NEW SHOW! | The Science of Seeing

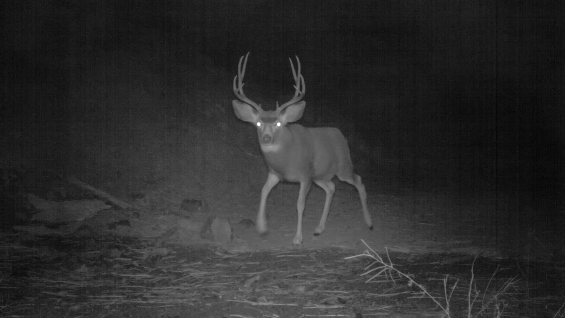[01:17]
Animals' eyes seemed to gleam at night, and people often appear to have a twinkle in their eye.